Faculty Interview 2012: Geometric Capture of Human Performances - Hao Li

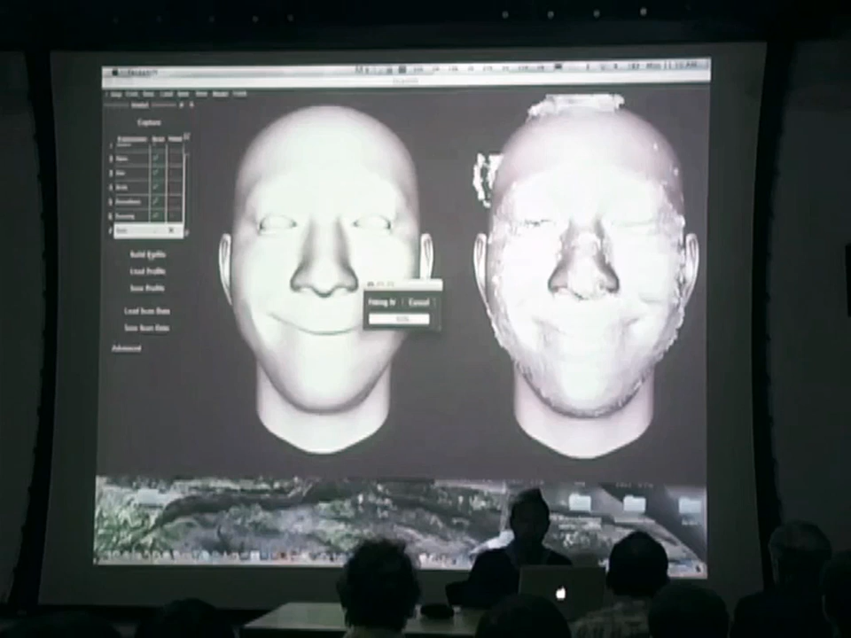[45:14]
I'm not doing anything. It's also constructing the texture so that we can use for optical flow. And for different things such as eye tracking, et cetera. Okay. It's almost done. Now it's constructing a texture. And that's it.
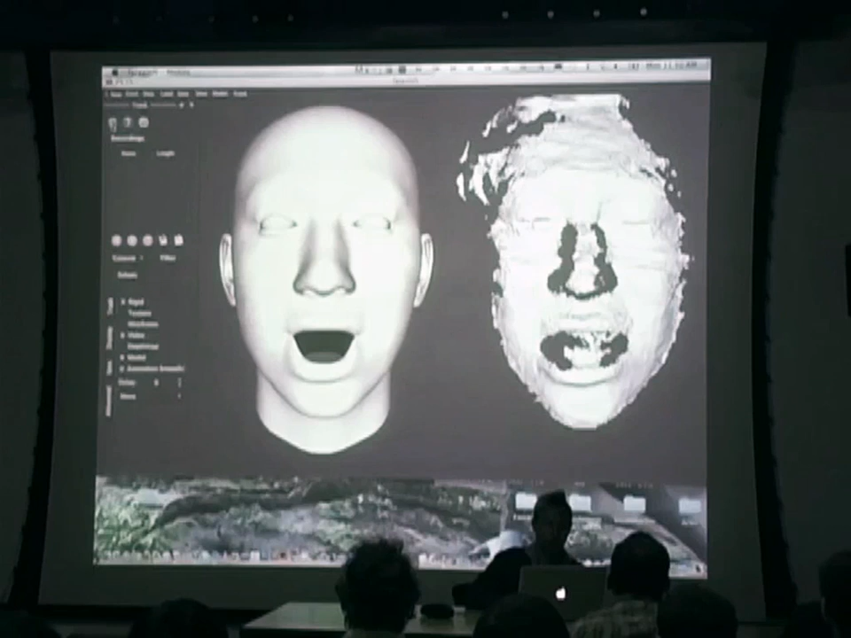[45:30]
Now you can see. And you can look at how dark the texture is.